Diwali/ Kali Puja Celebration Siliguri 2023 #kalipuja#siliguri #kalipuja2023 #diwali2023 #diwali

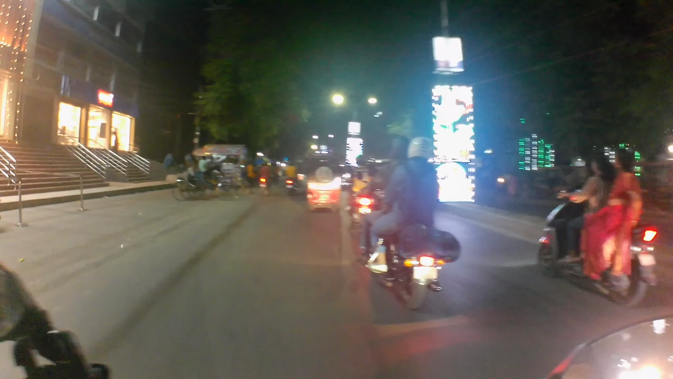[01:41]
तो फिलहाल मैं हूँ शिवोक रोड की तरफ, और ये रास्ता सीधा कनेक्ट करता है सालूगढ़ा की तरफ।
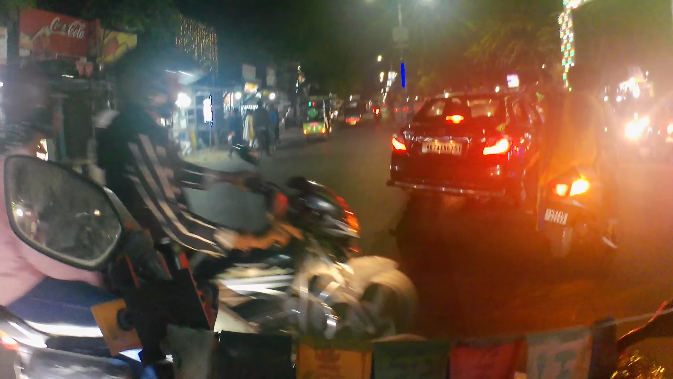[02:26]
थोड़ा सा यहाँ पे ट्रैफिक जाम,
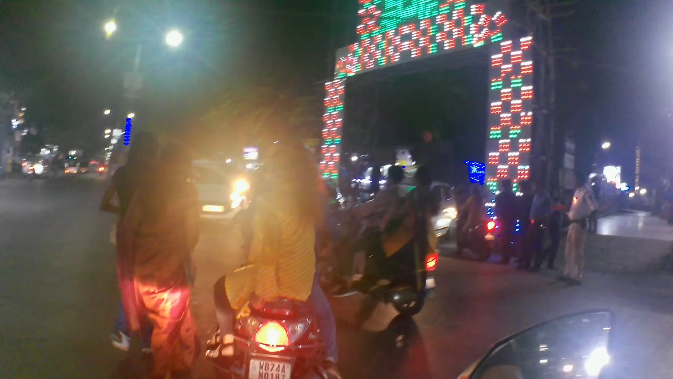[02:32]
तो गाइस सबसे पहले ये वाला देख लेते हम लोग, उसके बाद में फिर आगे विजिट करेंगे। तो ये रहा कुछ इस तरह का एंट्रेंस यहाँ पे। और दिवाली माना ही जाता है लाइट का, डेकोरेशन का, और सामने बहुत ही खूबसूरत ये देखो।
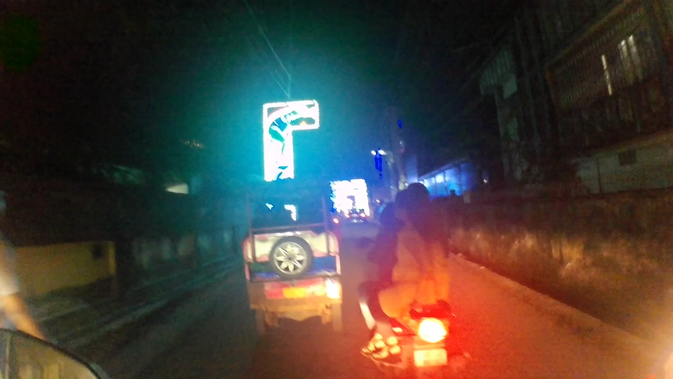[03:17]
चलो एक बार सामने की तरफ जाते हैं, अभी चेक कर गाइस लाइटिंग।
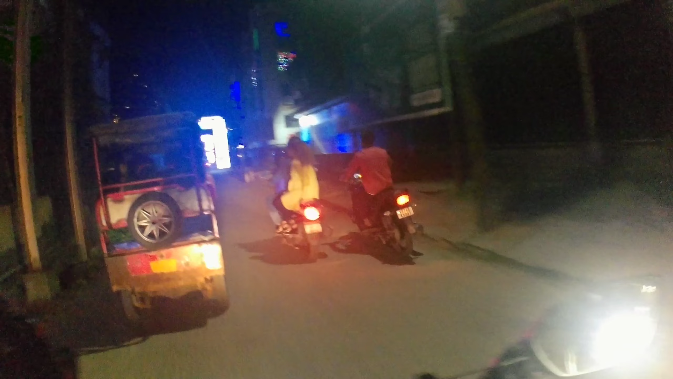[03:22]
ये रहा बहुत ही खूबसूरत।
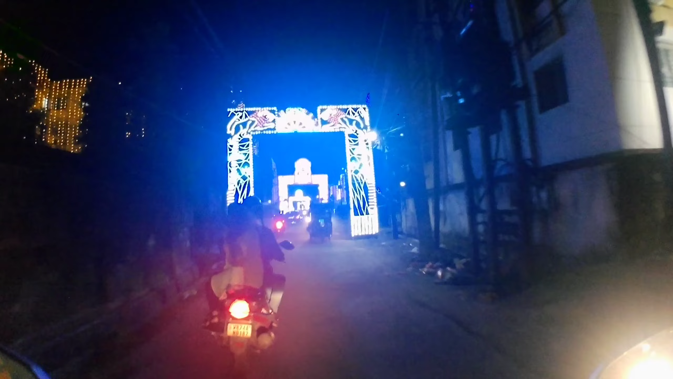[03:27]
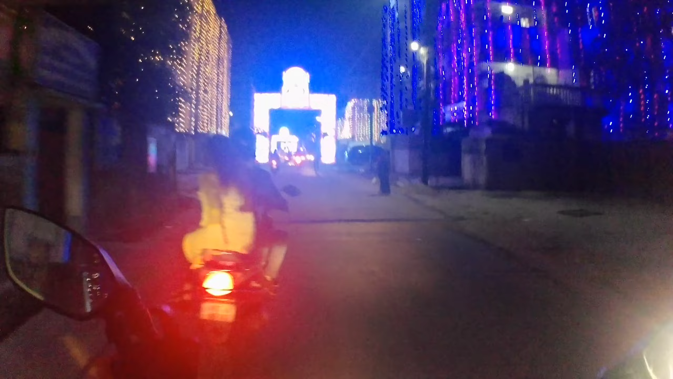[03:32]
बहुत ही खूबसूरत सजा कर रखा है।
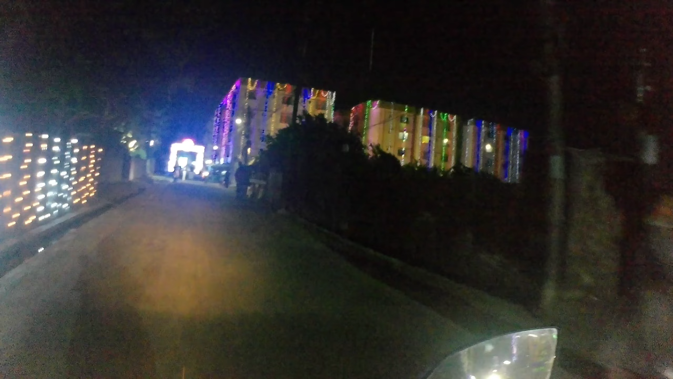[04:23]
और ये सामने बिल्डिंग चेक कर रही, बहुत खूबसूरत सजा कर रहा है।
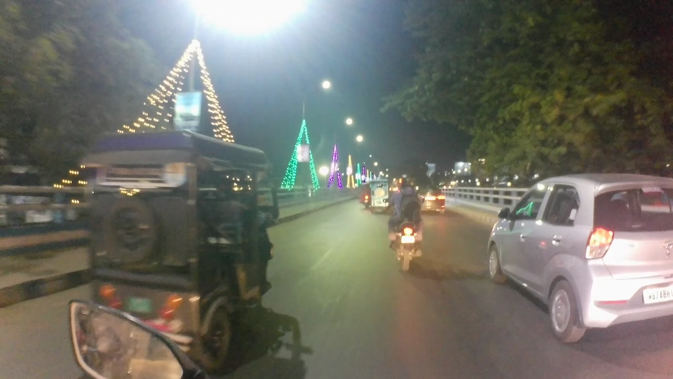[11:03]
नंदा बीच कितना खूबसूरत लग रहा है, राइट लाइट लाइट देके सजाया हुआ है।
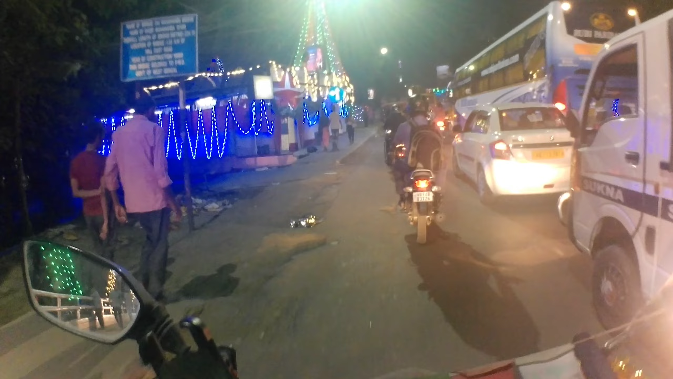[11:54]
अपनी और इससे गाइस ये चक्कर है, ये अपना काली मंदिर है यहाँ का।
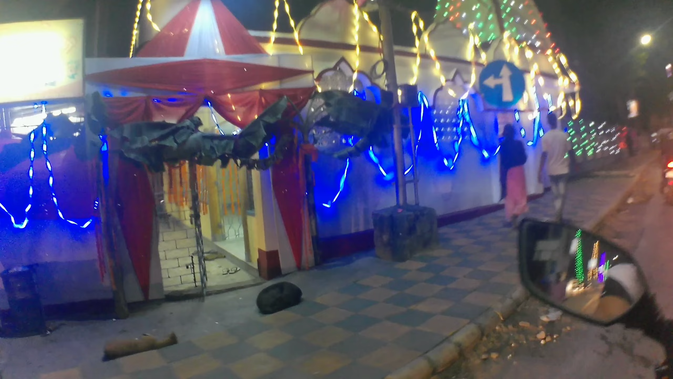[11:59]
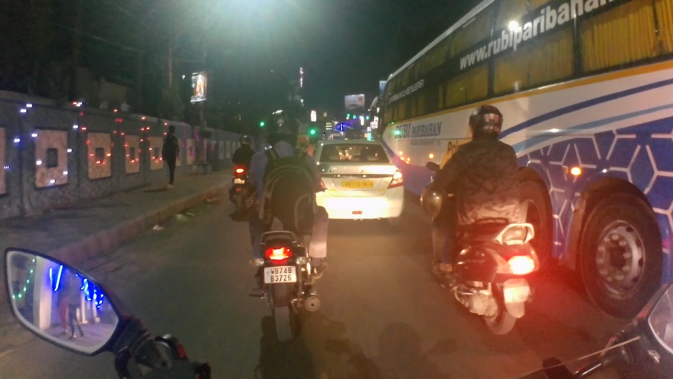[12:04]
यहाँ से हम लोग जाएंगे सीधा स्ट्रेट
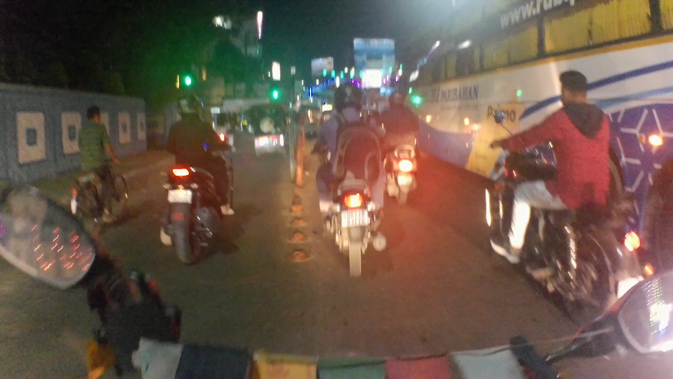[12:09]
स्ट्रेट और अभी प्रॉपर हम लोग सिल्वर टाउन पे है।
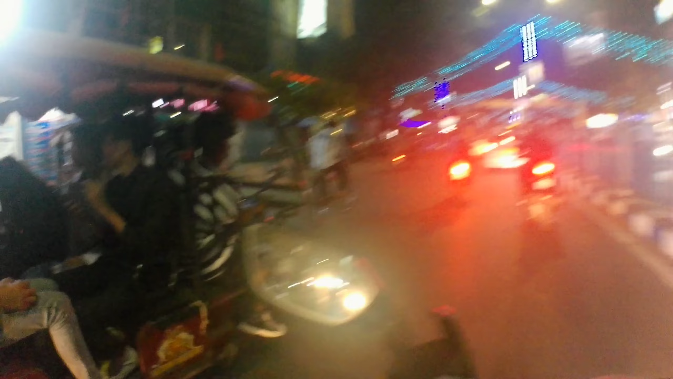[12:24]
इसे एयर व्यू बोला जाता है, एयर व्यू। और यहाँ का व्यू कुछ इस तरह से
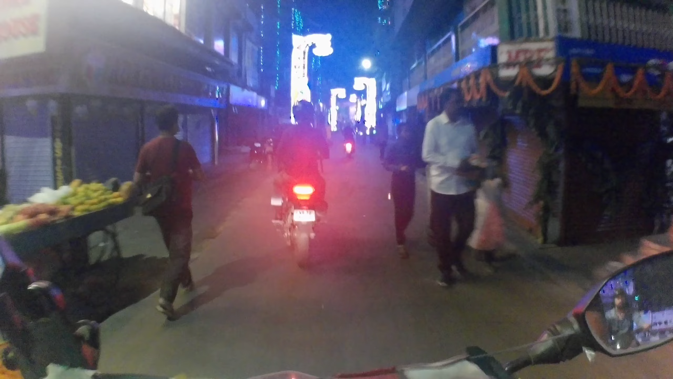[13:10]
चलो भाई ये वाला मंडप भी देखने तक आए। और कुछ इस तरह का एंट्रेंस है यहाँ पे, लाइट
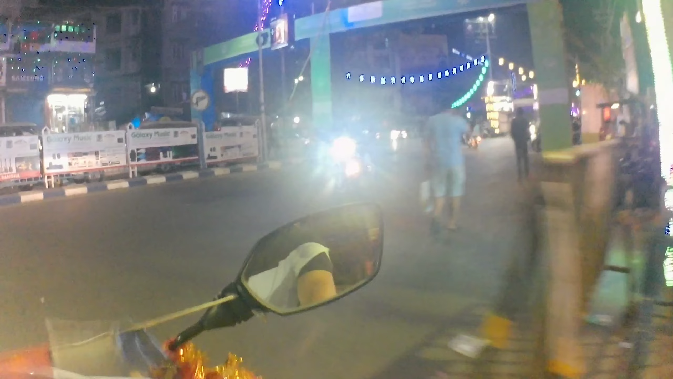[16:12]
जाना है आगे इस तरफ जाऊंगा, कितना खूबसूरत बना कर रखा है। शिवक मोड़ और प्रॉपर से शिवक मोड़ हो गया और ये रोड रोड
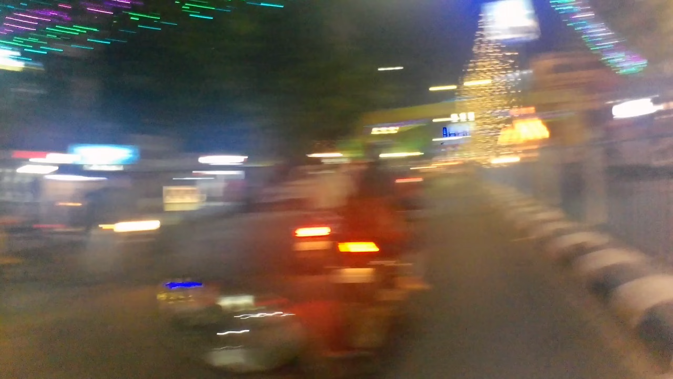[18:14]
जब हम लोग उस तरफ जाएंगे तब दिखाऊंगा आप लोग को ये देखिए। तो इसके लिए मैं वहाँ लास्ट पॉइंट तक जाऊंगा, फिर वहाँ से टर्न ले लूँगा, उसके बाद दिखाऊंगा आप लोग को।
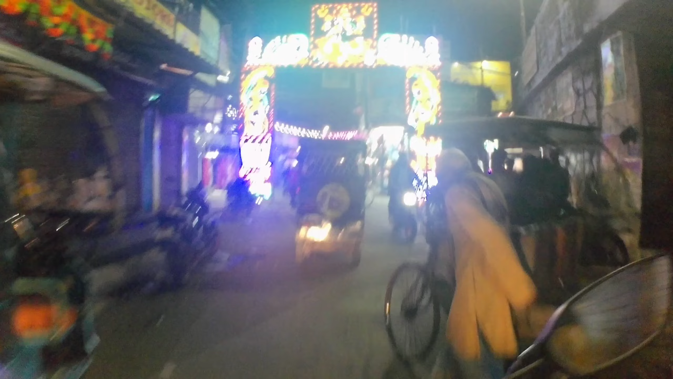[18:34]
एक्चुअली ये मार्केट है
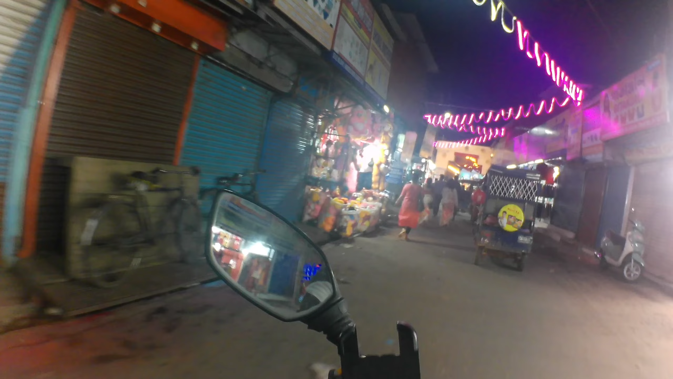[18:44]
पंडाल किधर इसका, अच्छा अच्छा सामने रहा पंडाल।